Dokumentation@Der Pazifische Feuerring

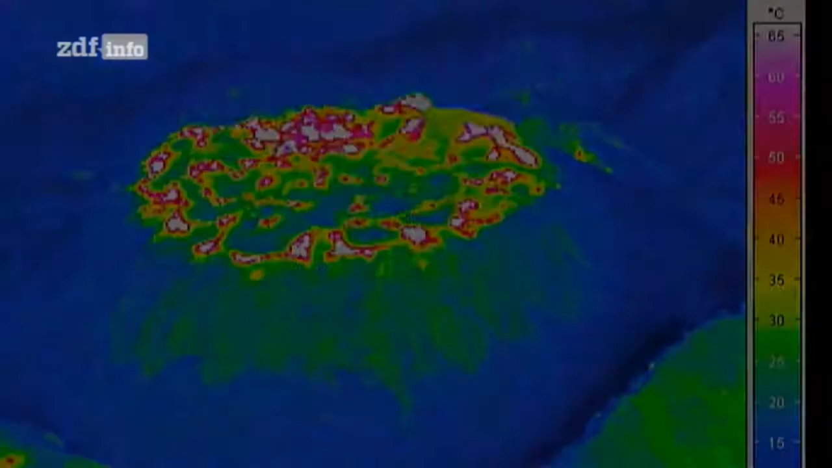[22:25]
Mit einer Wärmekamera erkennen wir, welche Teile des Lavadoms heißer sind. Das zeigt, wo das Magma herkommt. Wir müssen verstehen, wie sich Lavakristalle formen, wenn Lava abkühlt.
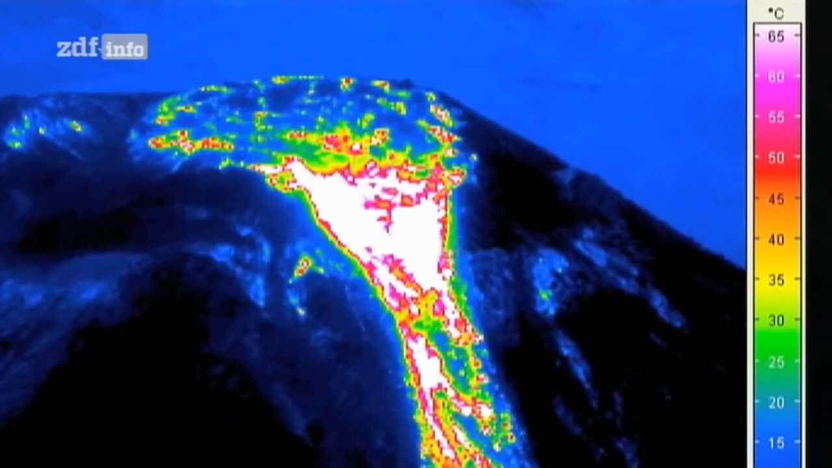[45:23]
Mit einer Wärmekamera erkennen wir, welche Teile des Lavadoms heißer sind.
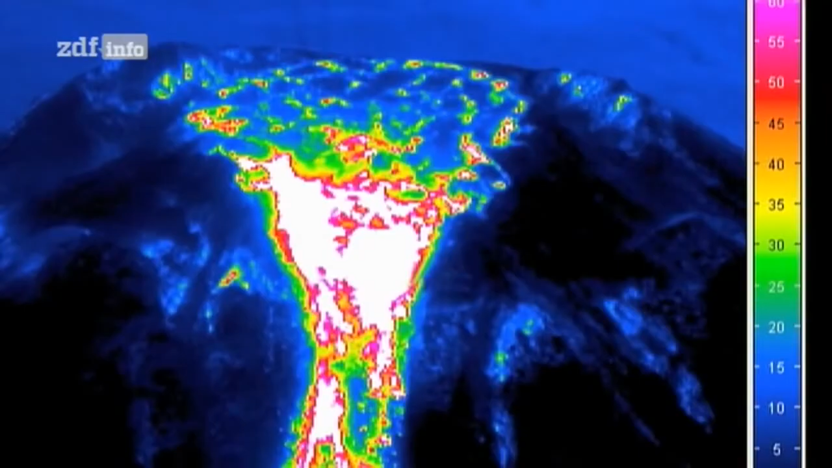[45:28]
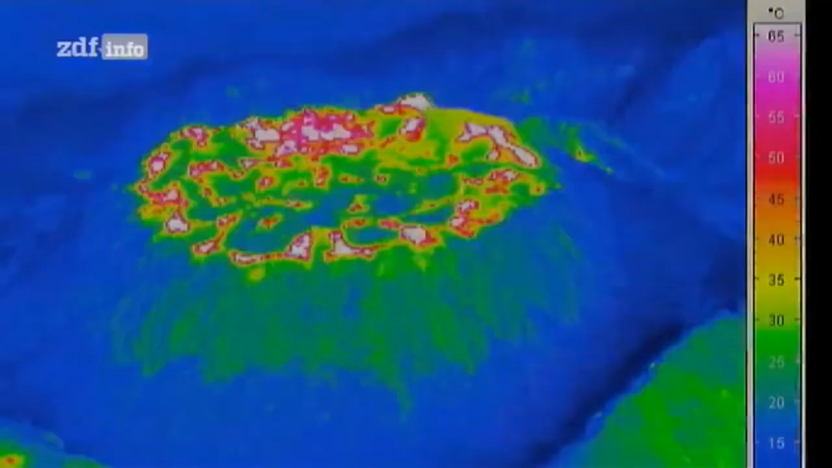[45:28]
Das zeigt, wo das Magma herkommt. Wir müssen verstehen, wie sich Lavakristalle formen, wenn Lava abkühlt.